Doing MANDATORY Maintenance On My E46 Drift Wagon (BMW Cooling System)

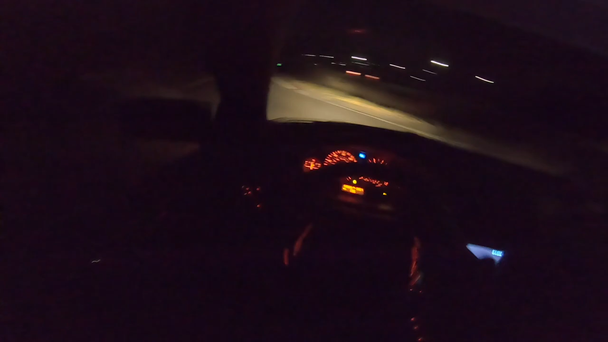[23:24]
it feels really good it feels really good I want to get a big space so I can do a second gear
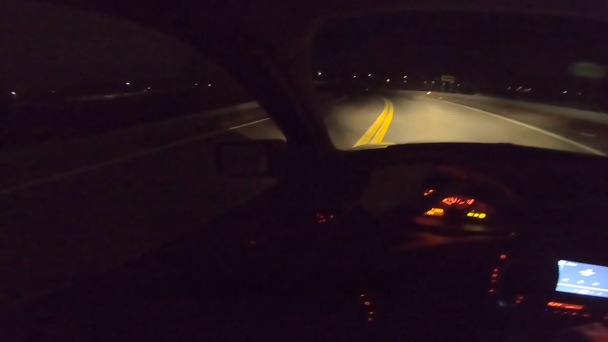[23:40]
I'm going to try and swing some wide ones right here it's so bumpy through there bro it's so gripped up I don't know what tire pressure
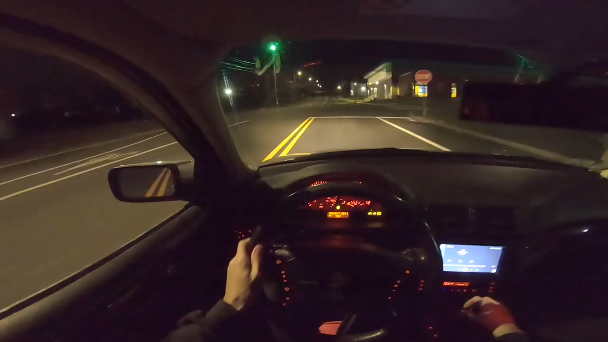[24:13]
is in it I was fully matted in second it was going a little bit but I think the tires are very aired down right now